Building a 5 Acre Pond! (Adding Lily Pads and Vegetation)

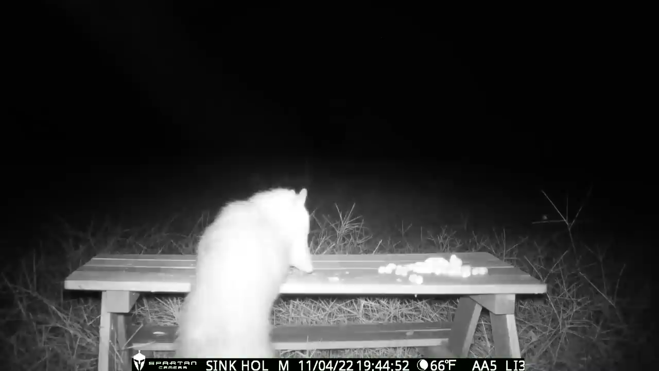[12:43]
and next up are the bandits now there's something really satisfying about watching raccoons crack these peanuts but my problem with them is that they always tear up my cameras and i know it has to be them because they're always the last animal on the camera
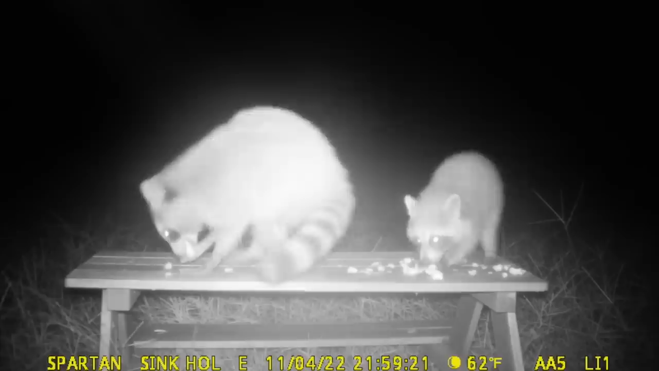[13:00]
before it quits sending videos and when i show up the antenna's torn off and they've made a mess now that the food is scarce i hope they hop down and leave the camera alone
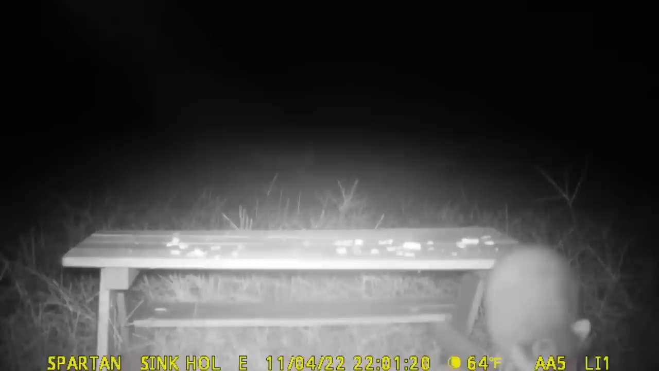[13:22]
no no
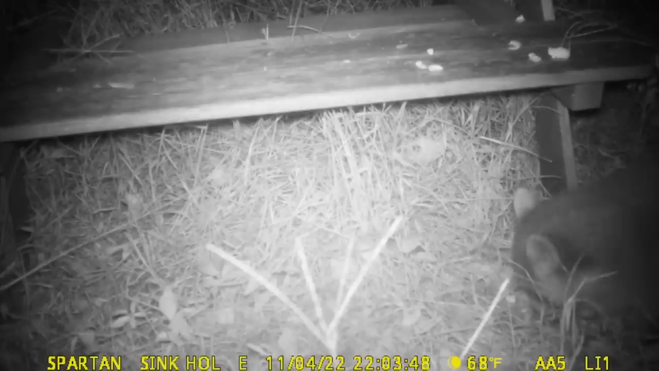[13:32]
i can't believe it's happening again so this time he didn't tear it up it looks like he actually redirected the camera so it would shine down there up under the picnic table and they could find those peanuts that fell onto the ground looks like my camera survived the raccoons this time so
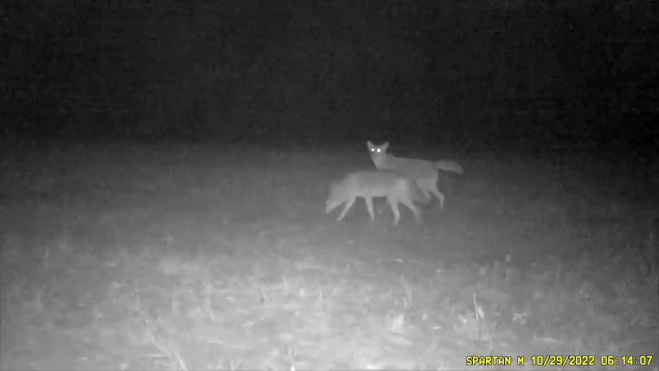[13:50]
if you've been following along with the videos you've seen we've got a new pack of coyotes on the farm it's around five or six of them and throughout the summer they really got along with the deer but we were waiting to see what happened when the weather cooled off
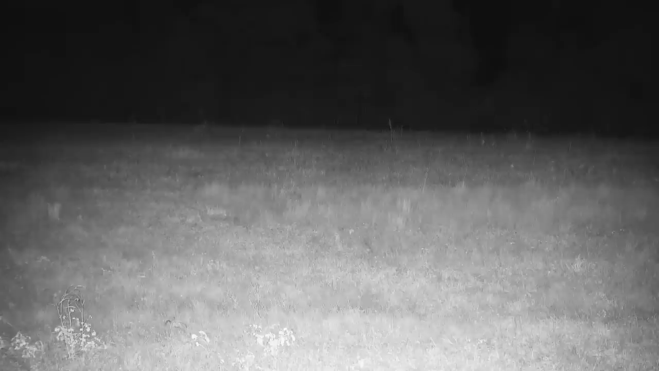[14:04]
and unfortunately you can tell they're getting a lot more aggressive and they're starting to chase the deer
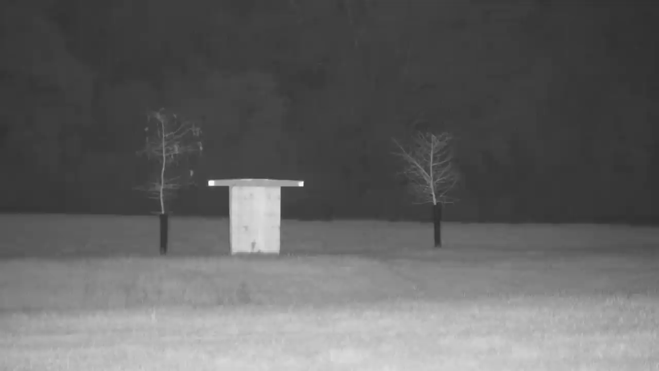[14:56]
trees in our last video and i think we finally solved it and my best guess is it's those raccoons that were terrorizing my camera earlier
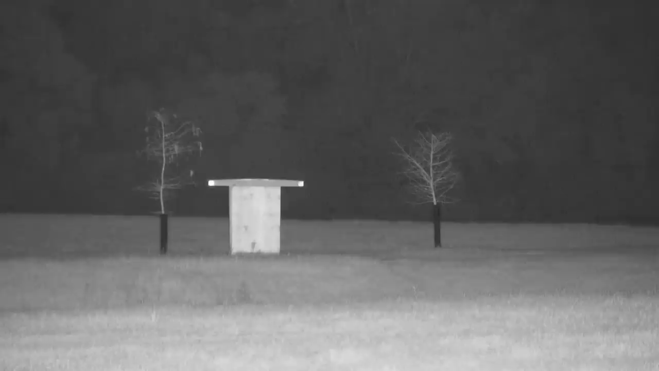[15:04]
now that i got a better look i'm pretty sure it's them
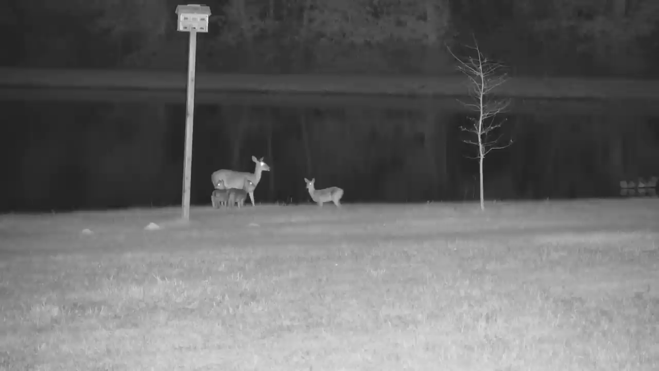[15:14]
and for some positive news a doe had some triplets and that's the first time we've ever seen that on the farm and so far they've all survived the coyotes and so i'll be keeping an eye on these guys seeing if they survive and if the coyotes continue to be a nuisance we may have to trap them and get them out of here